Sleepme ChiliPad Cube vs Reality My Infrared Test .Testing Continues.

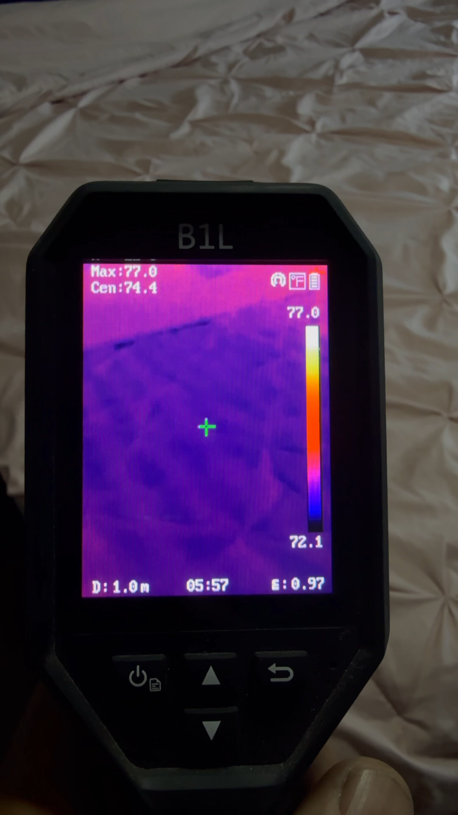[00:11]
so guys the chili pad have been running all day and right now i have a conforter on there i try to trap some of the coldness on there um you can see above you can still see the imprint of the hoses but you can see it's a high of 76 and a low of 73.
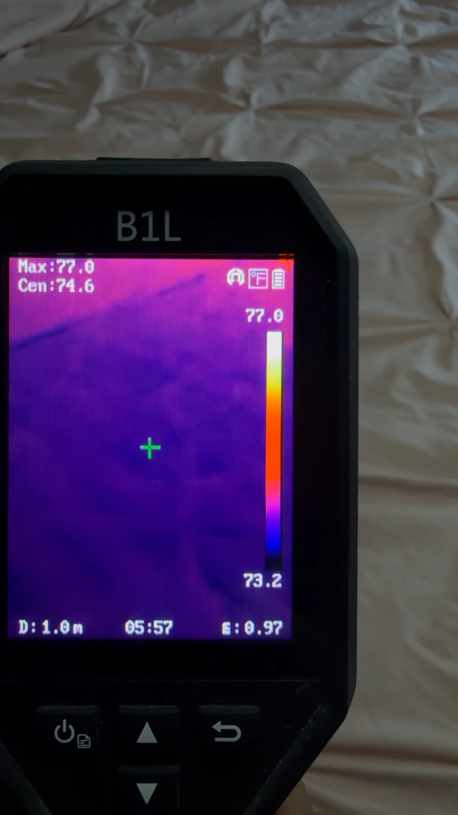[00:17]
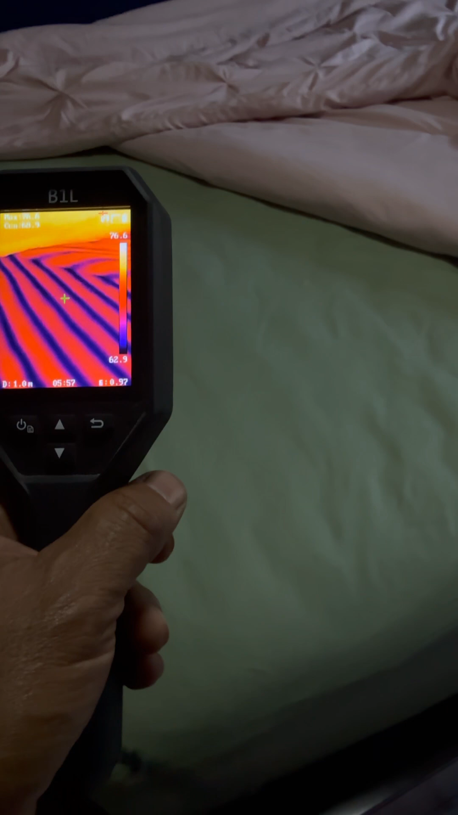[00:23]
uncover that and here you go you can see the blue lines on there and we have a low of 63 and
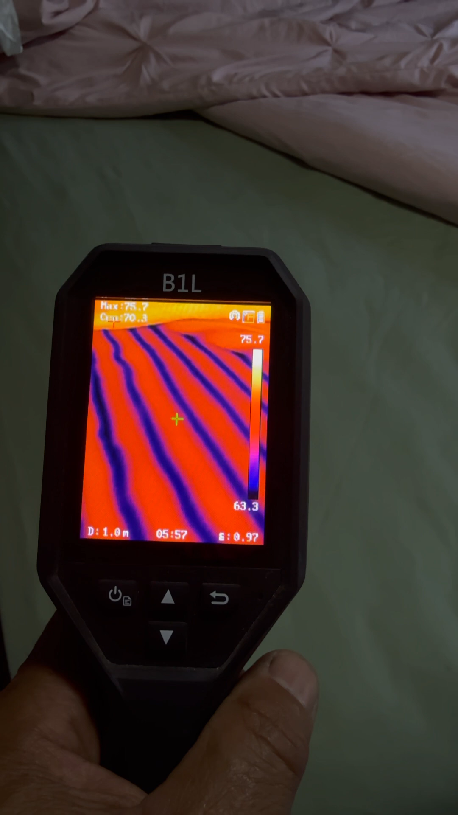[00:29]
that's running since yesterday it ran all today and you can see a low of 63 a high of 75.
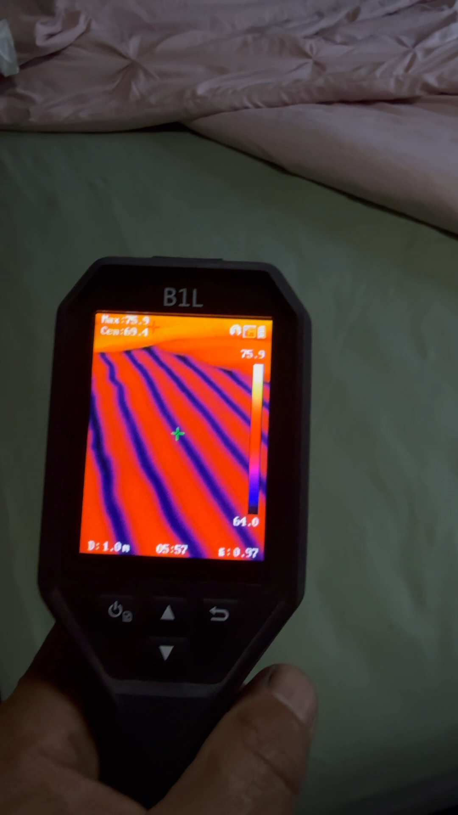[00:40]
so that's kind of not what i was expecting and also let's just put our hands on there so pretend like you lying you lie down on the bed your
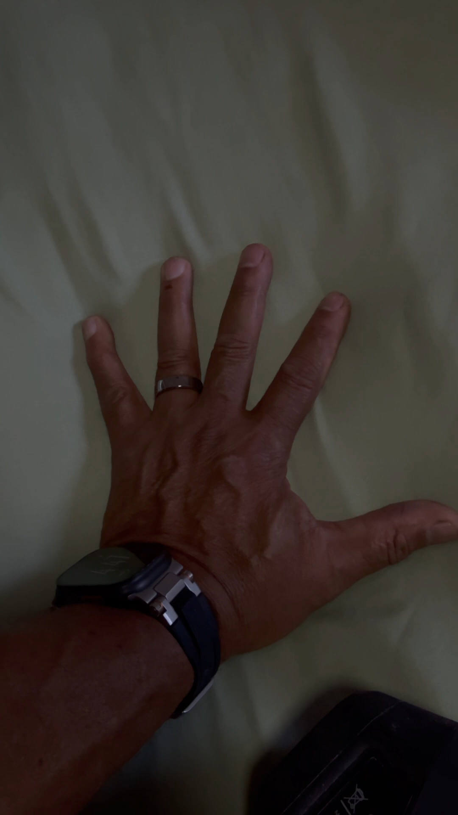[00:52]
body heat has been transferred and then let's see
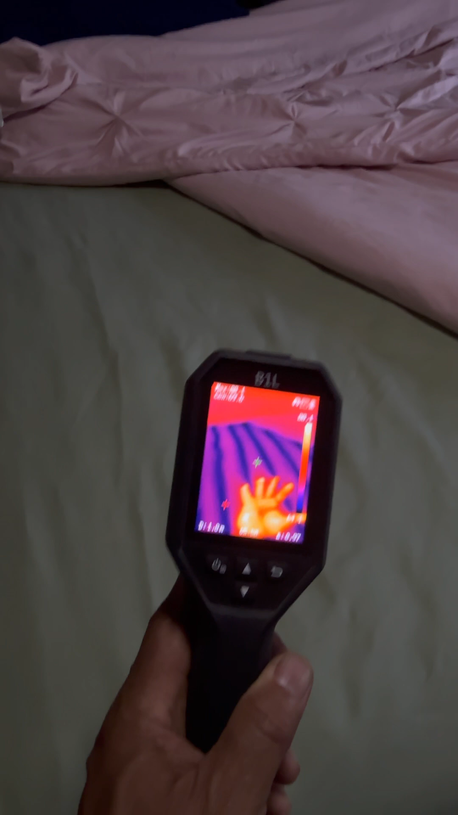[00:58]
right there again and if i come closer
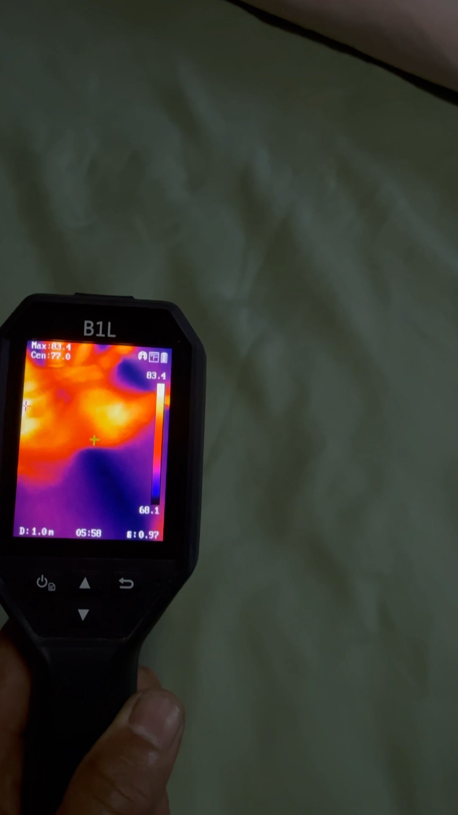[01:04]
68 and 62.
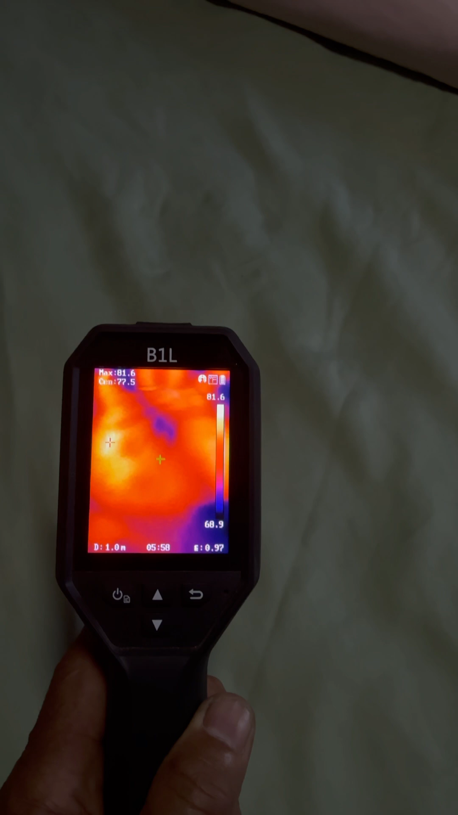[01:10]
so it did rise if i go up on this side there it's gonna go down 66 67.